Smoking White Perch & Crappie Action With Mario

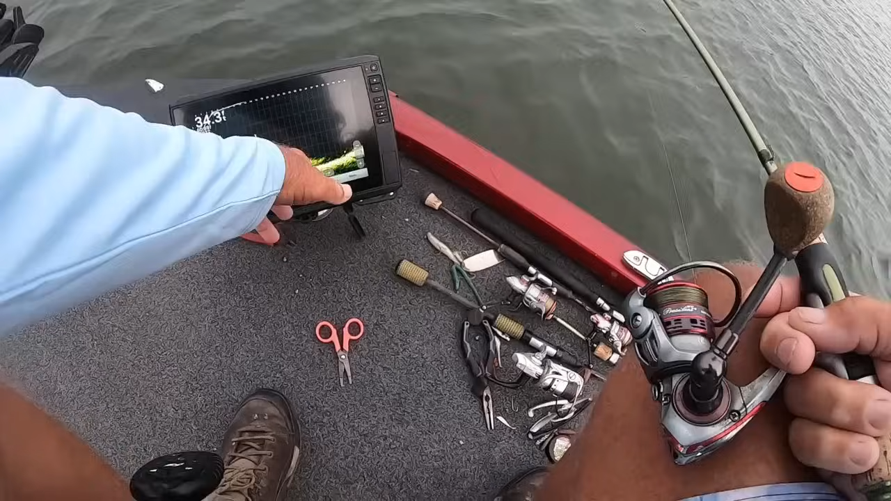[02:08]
You can see shad out here on the bottom. What we're looking for is separate fish around them shad feeding. That's what we're looking for. And we're going to ease in here till we get up about 25 foot and we're going to start fishing.